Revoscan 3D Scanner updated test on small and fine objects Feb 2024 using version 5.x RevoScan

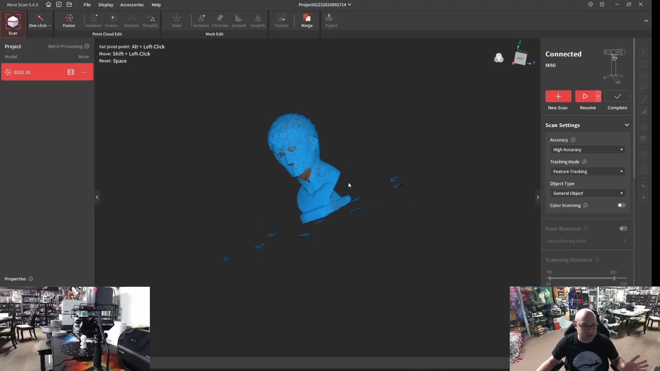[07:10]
We can see a significant, I think, really good improvement here. So I'm going to go ahead and I'm going to, I'm going to call this at least comparable, if not even better, than the results we had with the previous software. So I'm happy with it. And I expect that this is literally the item that comes with it for you to test your scanner.
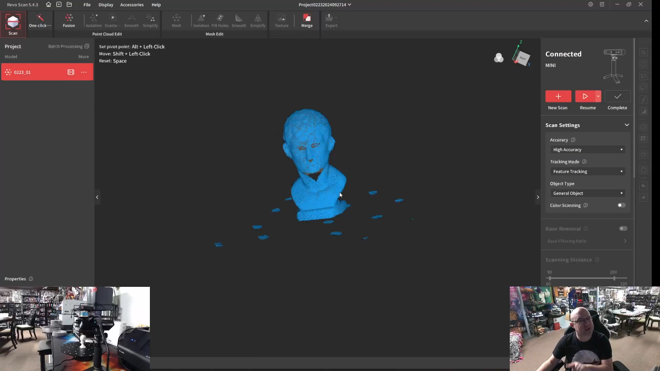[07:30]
So now let's go to something that didn't turn out quite as good, which was that APC turret, and take a look at that. So I'm going to remove that item.
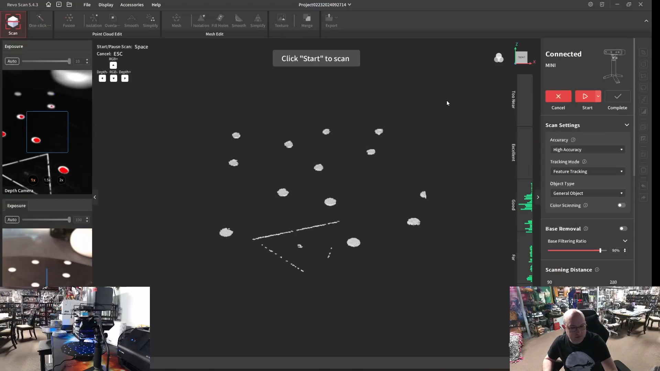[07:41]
I'm going to go ahead and place the turret on there. I think here, I want to say I should be pulling it back a little bit because it's a bigger item.
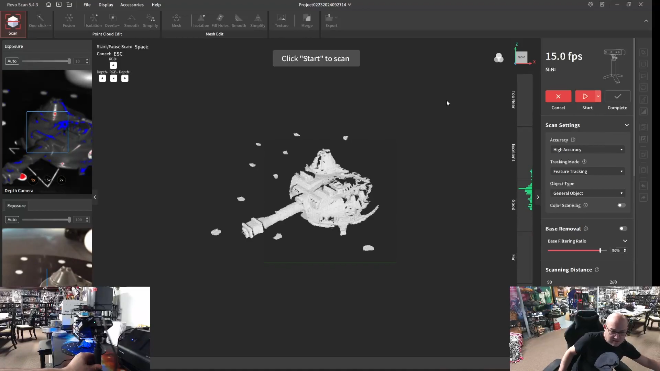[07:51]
But I'm going to try my best to get it in the excellent range and give it just enough because I don't really want to cut it off.
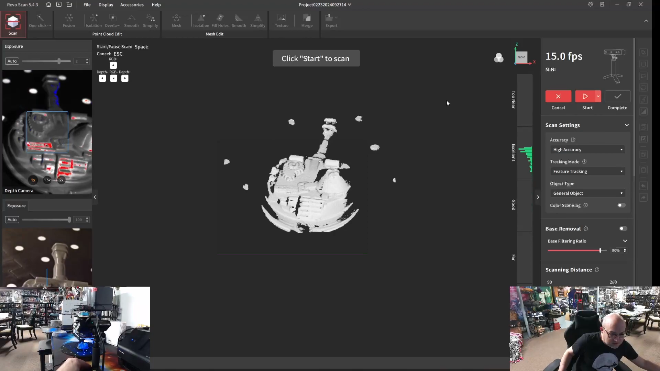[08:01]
It looks to be maybe the sweet spot right there. Everything is at some point coming to frame.
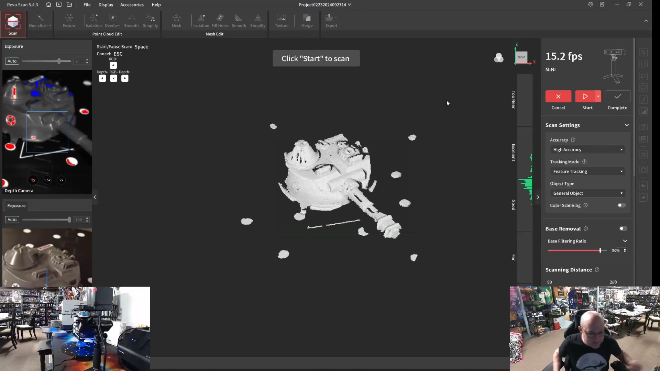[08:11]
We're going to leave all of our settings the same, and let's go ahead and hit start and see how this turns out.
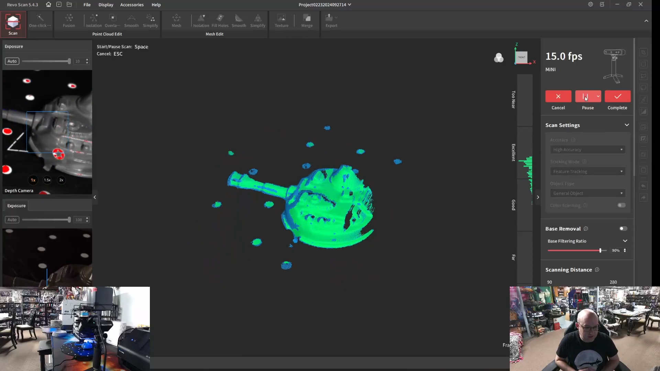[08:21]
I mean, I will say already it looks to be doing a much more complete job. It's filling in a lot of areas that on the previous software did not work as well.
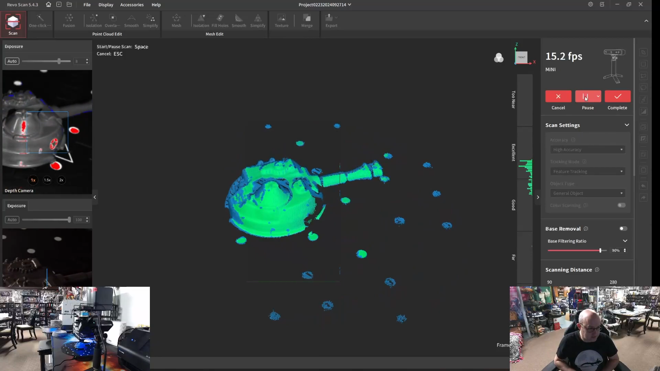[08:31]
And that is, we'll wait and see what the actual output looks like, but that is already looking much cleaner.
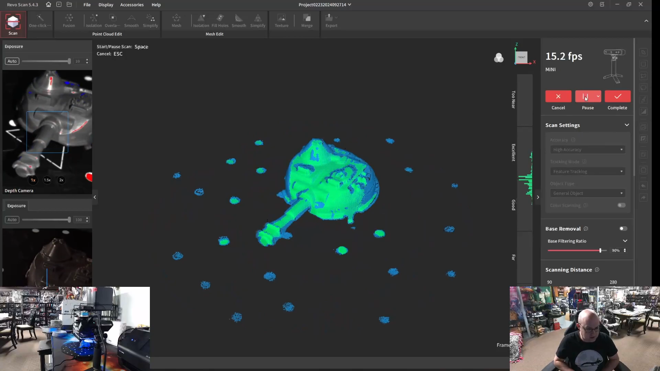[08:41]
There's a lot less noise that we saw in the previous one. We've done a full 360. Let's go ahead and hit complete. Let's take a look.
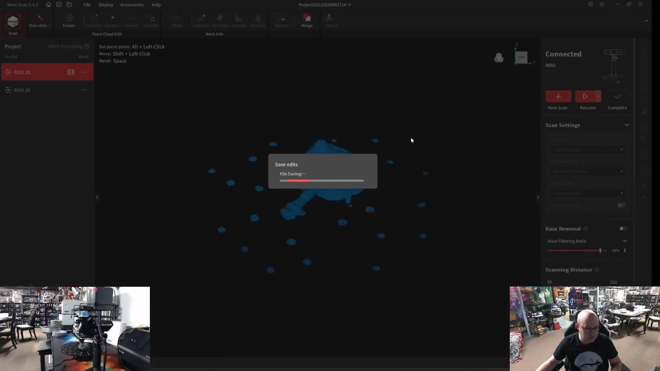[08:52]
I will also say that my experience with this version is that it is phenomenally faster. The other one, from a post-processing and even to give us the initial output,
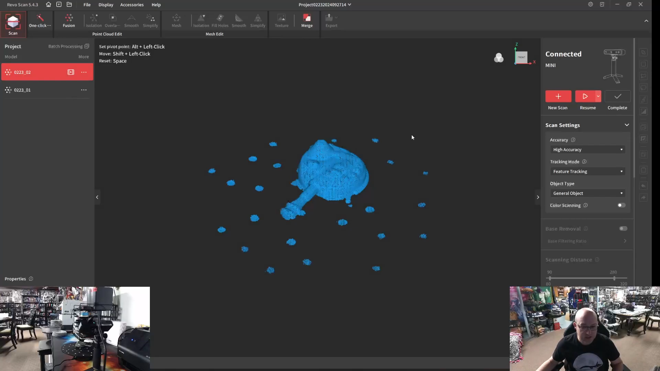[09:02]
I would argue was kind of laggy. And this one, as you can see, in real time, we're using this.
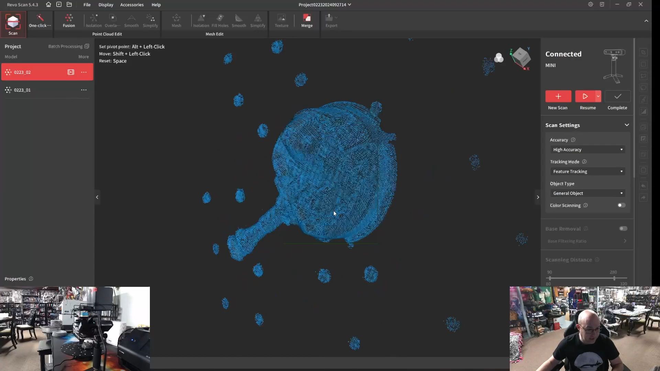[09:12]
Yeah, I mean, this is – I mean, I don't even need to show you. You can look at the other video, but I can just tell you flat out this is a 180-degree difference.
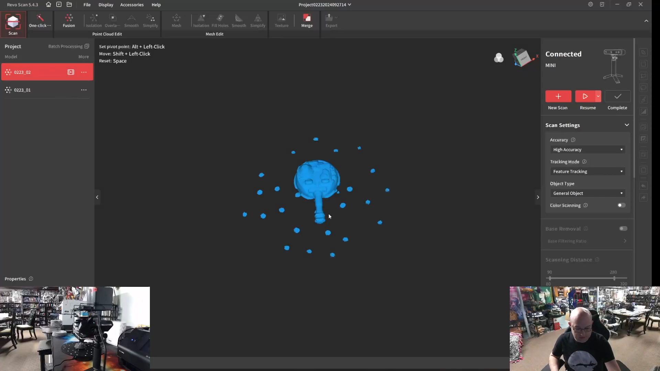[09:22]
I mean, it is a phenomenally improved scan.
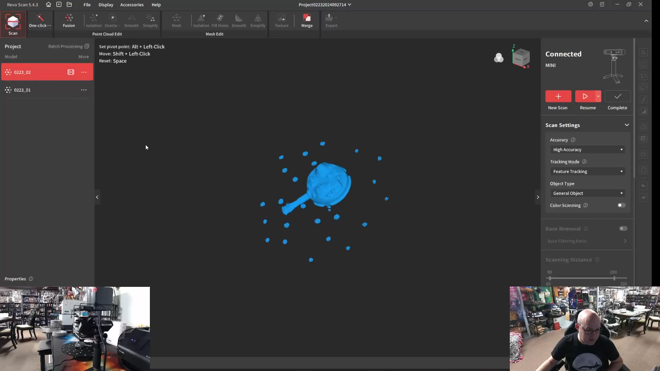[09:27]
You know, I'm looking at things like some of – it's not a super fine detail item, which is fine, but, you know, when we get in – and, you know, as you scroll, unfortunately, it blows it out. But as we look here,
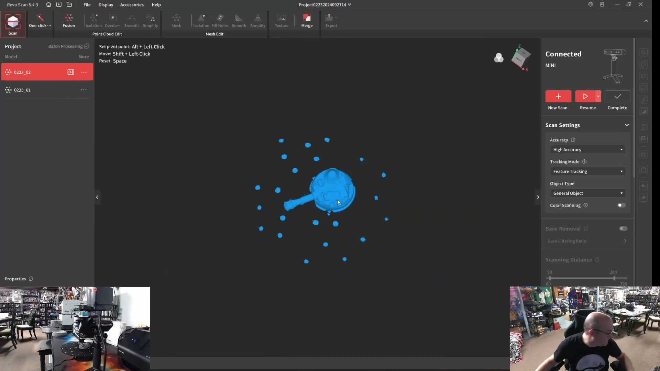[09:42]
and you're looking at some of the features – let's go ahead and just take a look at the actual object for a second.